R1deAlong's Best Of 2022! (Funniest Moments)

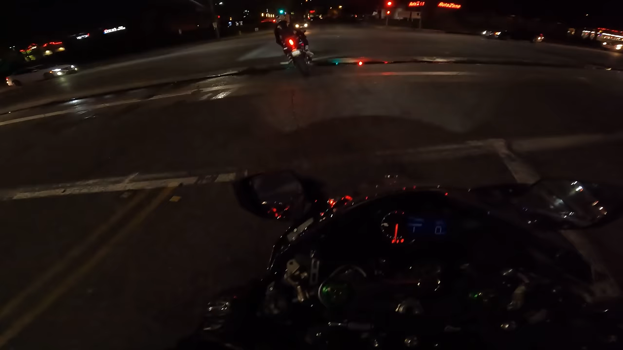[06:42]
The look back of embarrassment. Ah, she got wet. Is that the only thing that's gonna make you wet tonight? I don't know what that thing is, but it slammed onto me. Get off the freeway. Fireworks! Oh, that's so lit! Look! I feel like I was getting a cramp, like, right at, like, the hip. It was lethal. It was pretty lethal. It was, like, a very... Whoa! There they are again.
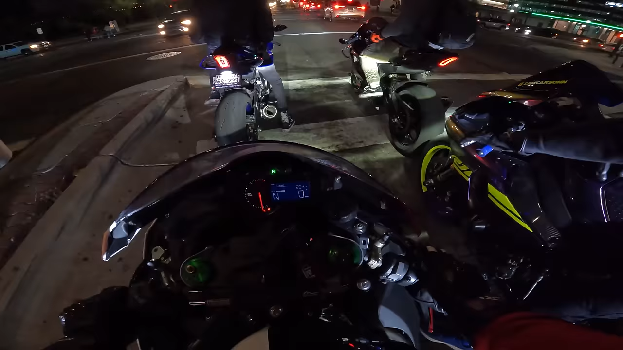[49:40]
There's a cop. Ooh, back, baby, ooh.
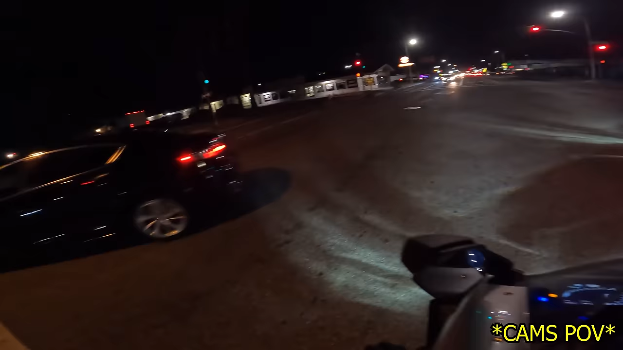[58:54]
People cannot drive, sorry, at all. She like swerved into him. Like, what?